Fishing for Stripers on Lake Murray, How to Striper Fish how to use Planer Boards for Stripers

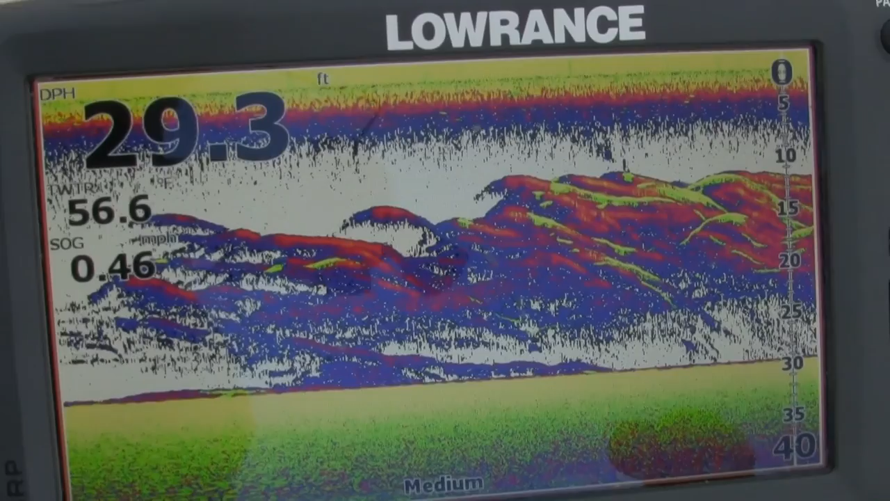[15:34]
On screen: depth 29.3 ft
Look at that, guys. Those fish right there are catchable. They're off the bottom, they're suspended, and they're not so tight together.